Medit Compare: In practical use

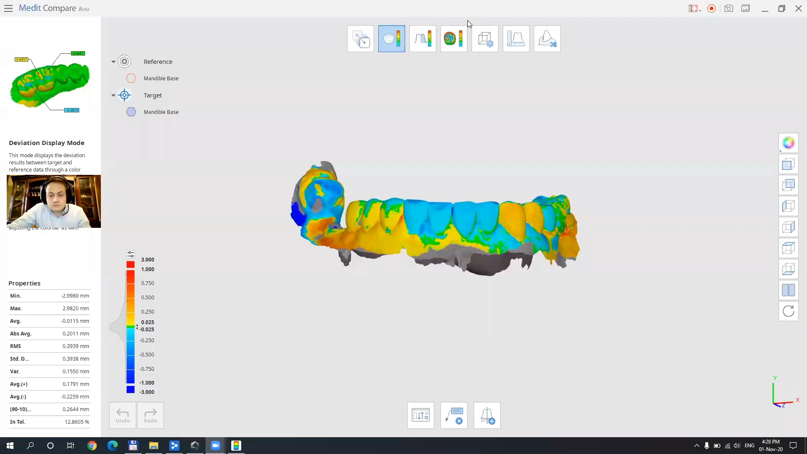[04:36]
And so here we can further see that we have some common areas and some areas that are not the same.
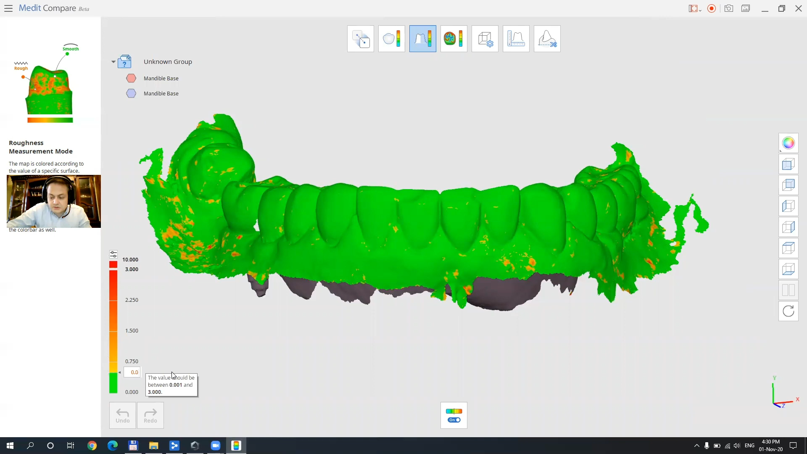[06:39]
and always 500 or 50 microns as well
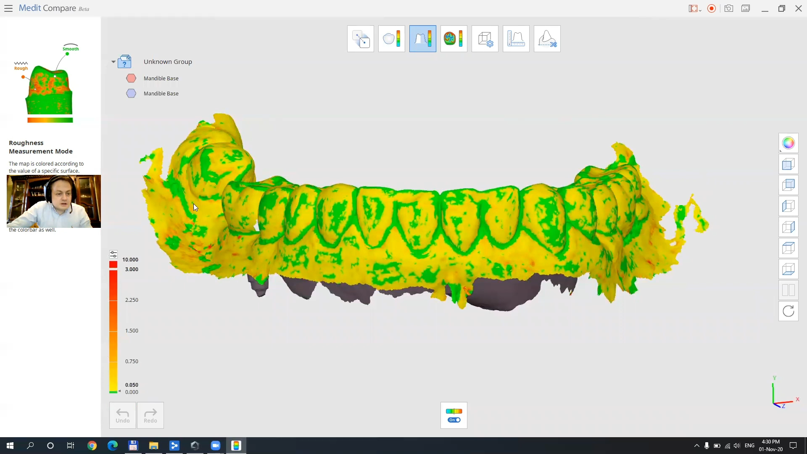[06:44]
and of course they are a very beautiful
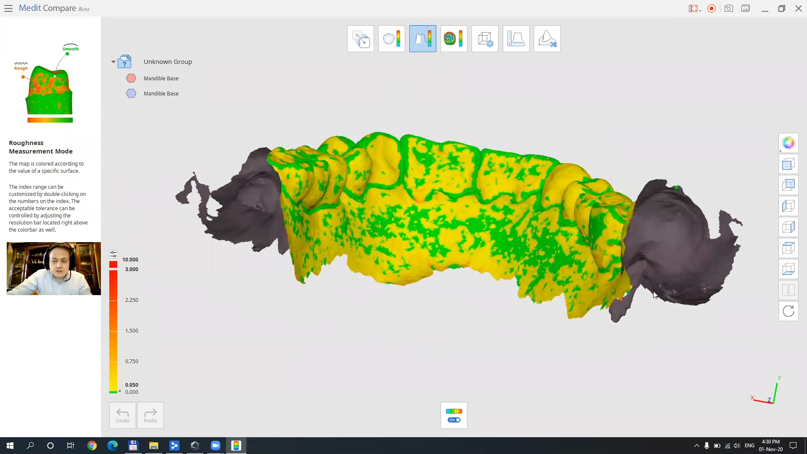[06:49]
rendered color scale that is very helpful to us we can disable the color scale if you want and let's just go to the third
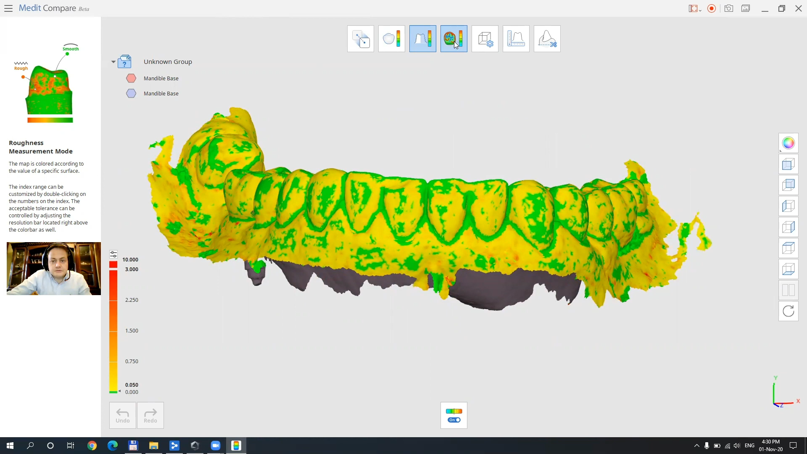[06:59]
function third function is a curvature display mode and this is going to show how deep we have pockets or
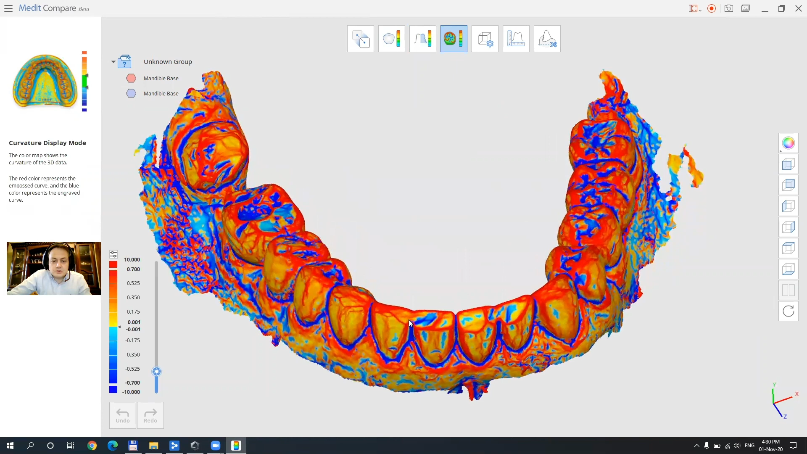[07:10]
how sharp margins are with red and blue this is also very helpful if we want to detect a margin of
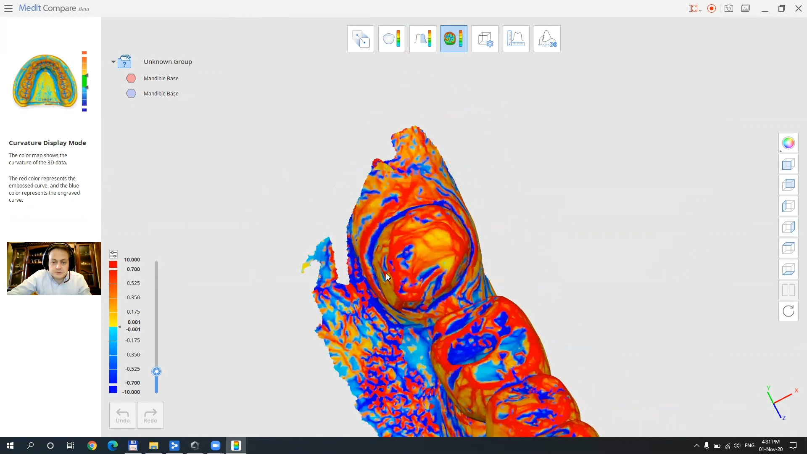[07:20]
preparation and this also can be modified by this slider here
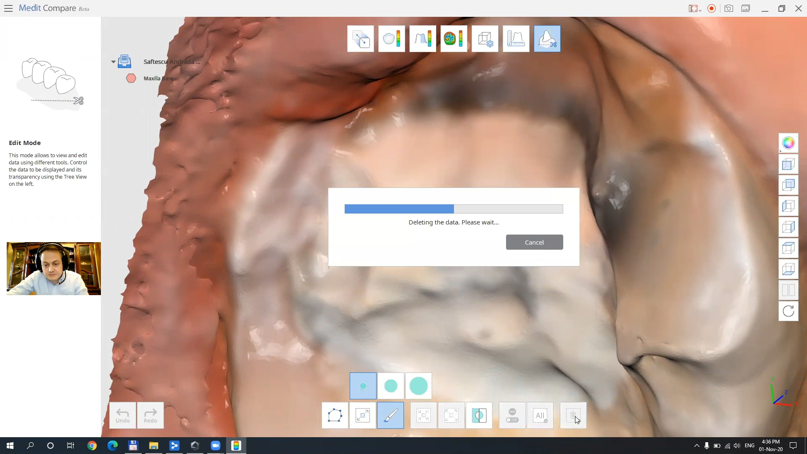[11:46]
and now we're gonna go straight on the other part of the model
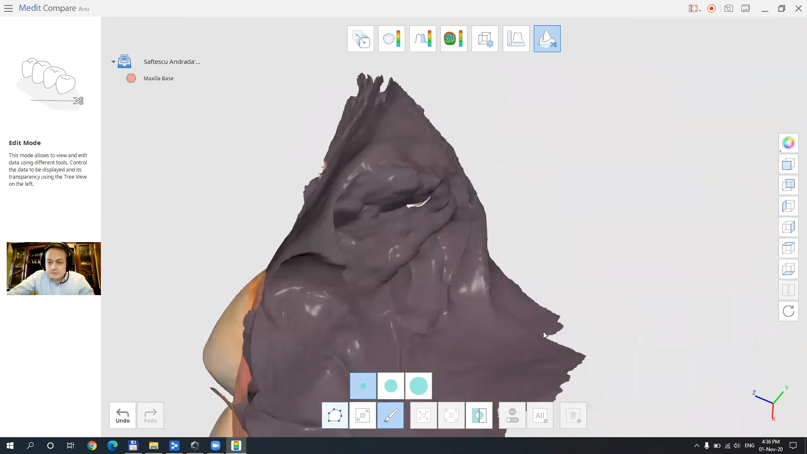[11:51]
and remove that little part as well
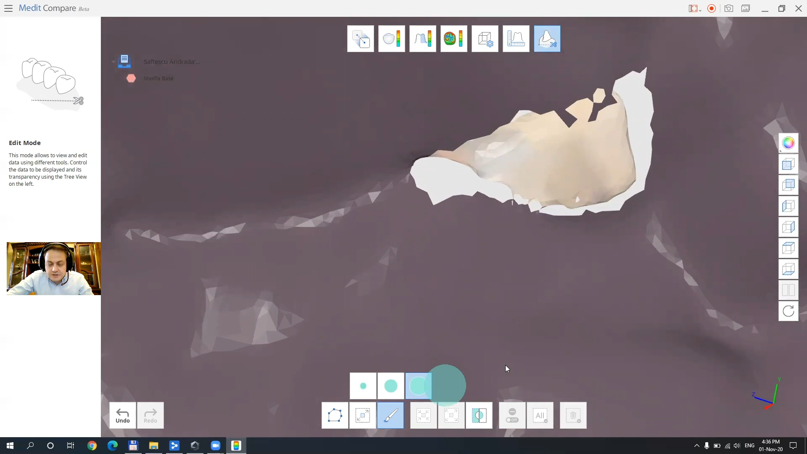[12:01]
being with a map mesh flipped you're only going to be able to select what faces you so it's very easy to do this you just don't need to worry that you're gonna select anything else